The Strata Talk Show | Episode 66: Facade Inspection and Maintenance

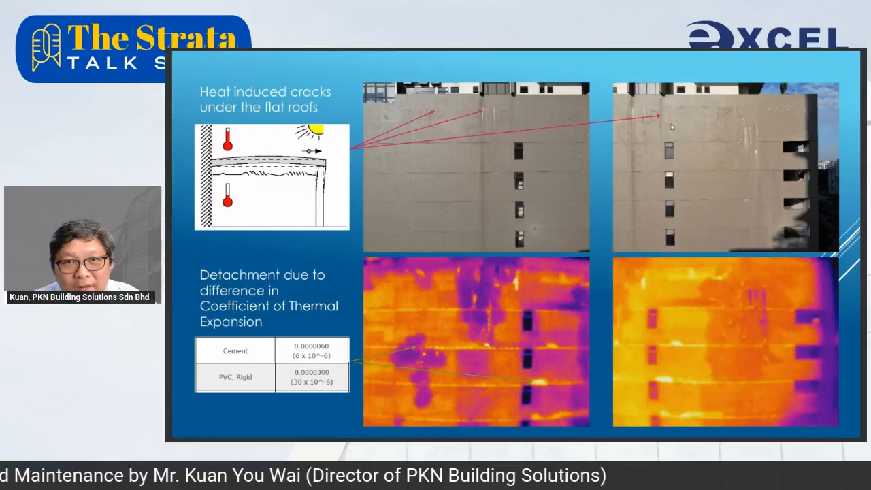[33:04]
Well, the flat roof receives the maximum solar energy, okay? And the crack under the infrared imaging, you can see is actually horizontal, parallel to the slab, okay?
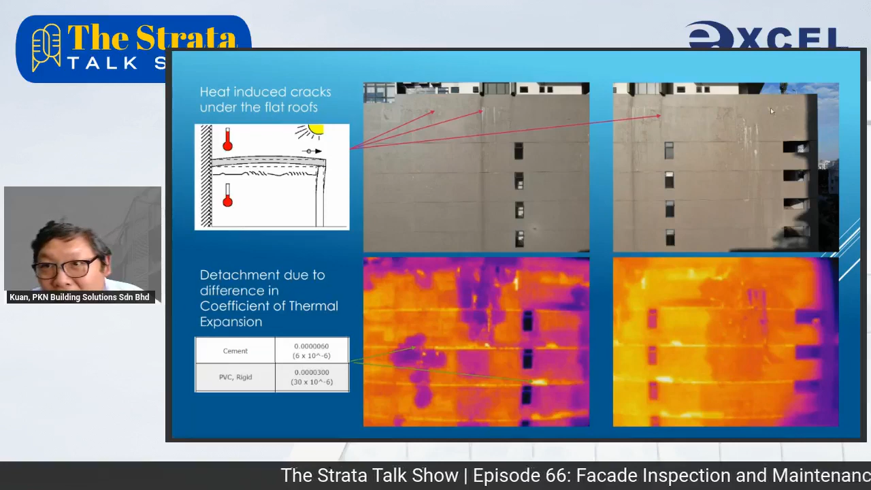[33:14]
Next, the lower slide, okay? Please refer to the infrared image. The horizontal line actually is made from PVC strip, okay, and this PVC strip have 5 times more coefficient of thermal expansion as compared to cement.
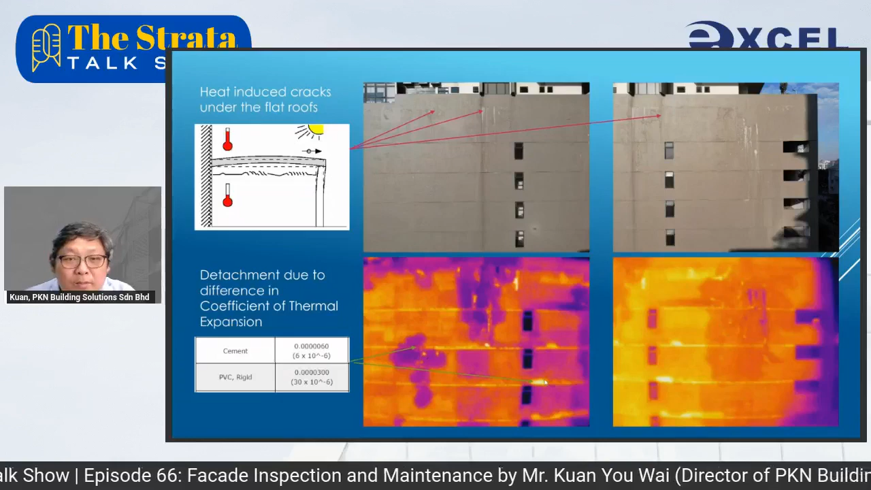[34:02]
So under different time, some of them depending on the depth of the water, some of them remain blue color and some of them become hot spot. It all depends on the physics of water. Okay, that part will be explained in my previous talk.
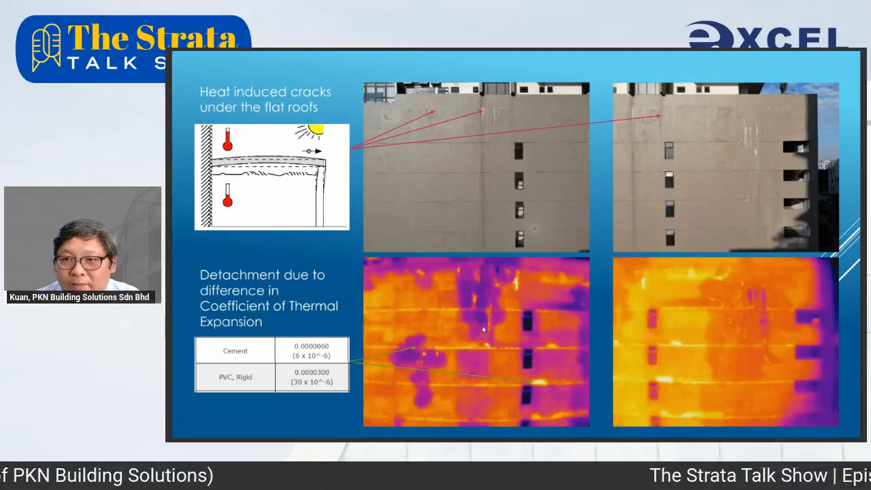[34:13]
This is a case whereby we can see the concrete slab has been heated up so obviously with the infrared imaging here.
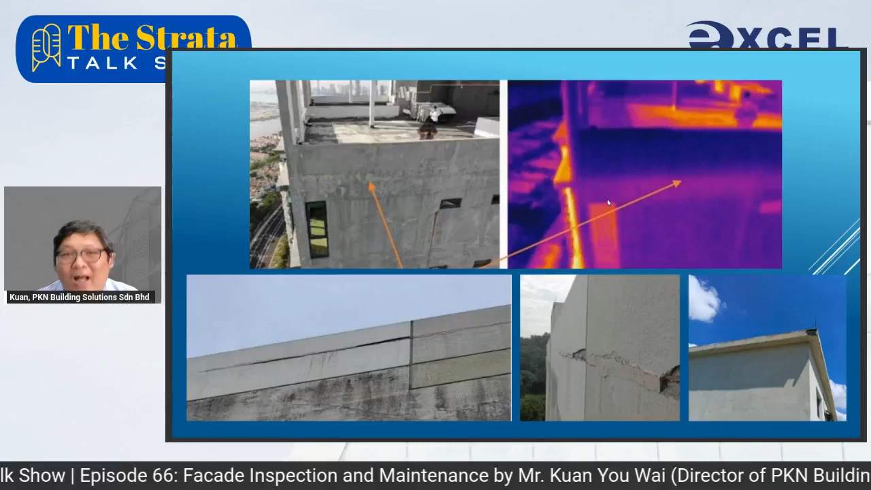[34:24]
Okay. And this type of heat-induced crack is so detrimental,
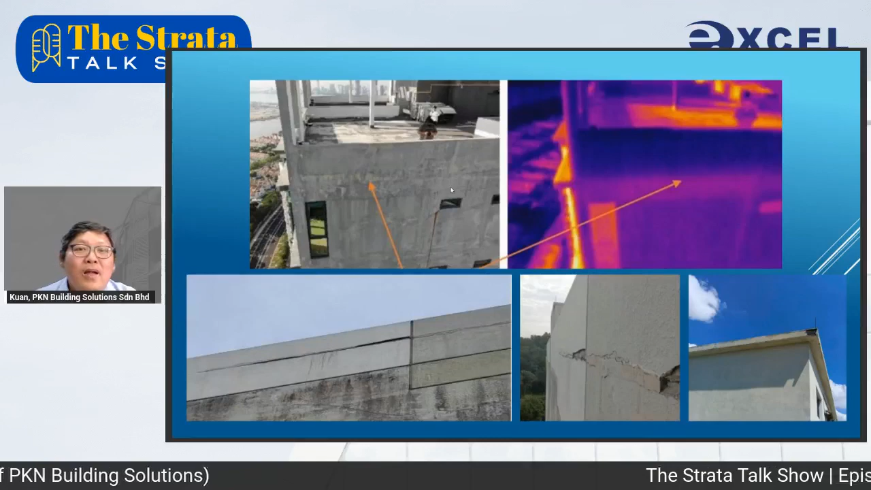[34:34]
and you can see how bad such a new building around 5 years old in Penang has cracked so badly.
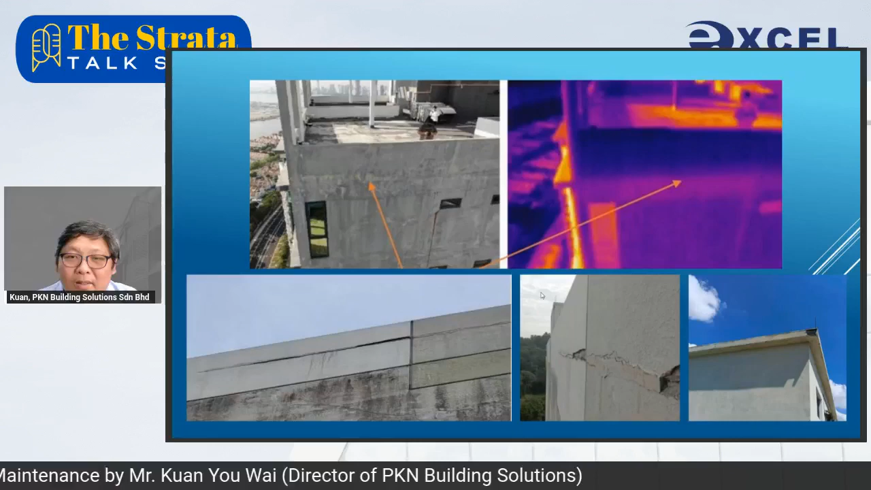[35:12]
So the horizontal piece of crack, the concrete debris is starting to fall, and it can endanger the user of the building. Case, the second case, okay, in this residential building in KL.
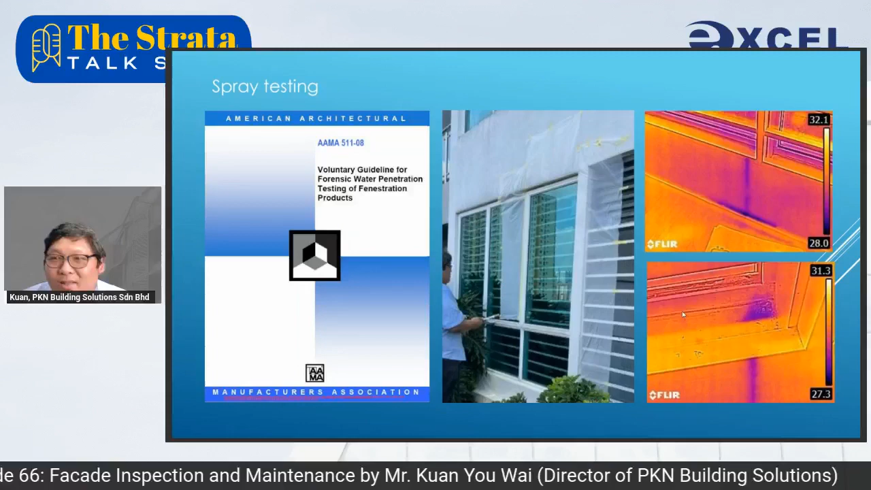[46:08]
So with infrared imaging, we can see how the water leak in,
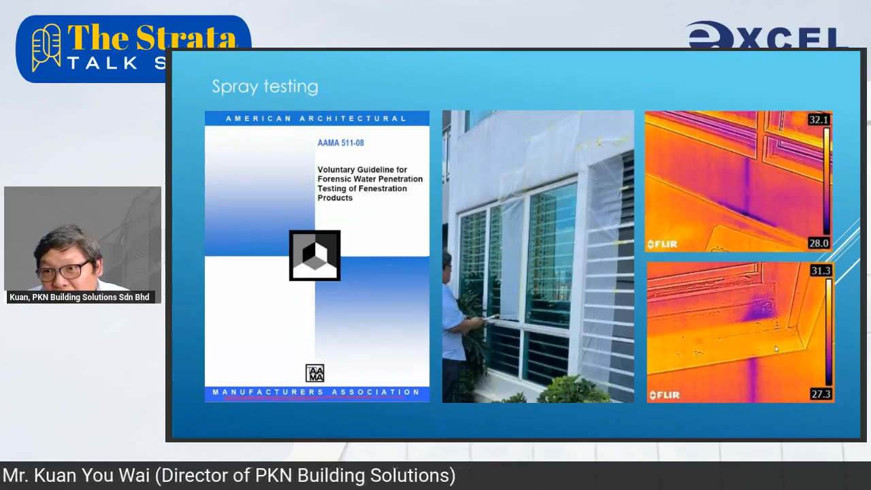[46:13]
and we can understand the leaking path easily using this method. Okay, I actually practiced this.
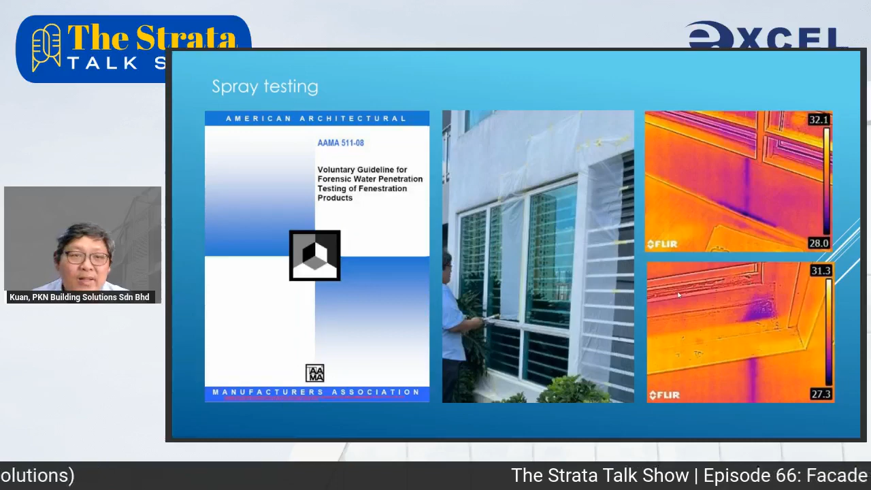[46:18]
And infrared imaging, why we can use infrared to check dampness or delamination?
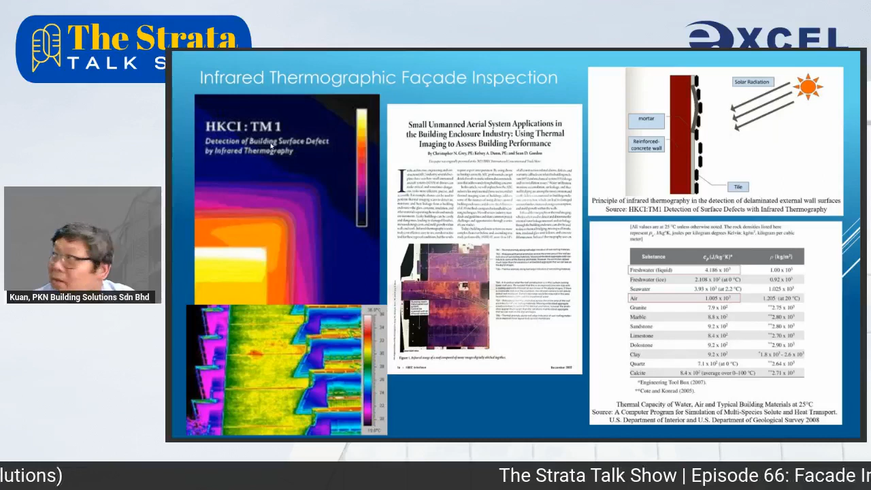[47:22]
have came out with a guideline for Hong Kong, known as HKCI, Hong Kong Concrete Institute TM1, detection of building surface defect by infra thermography.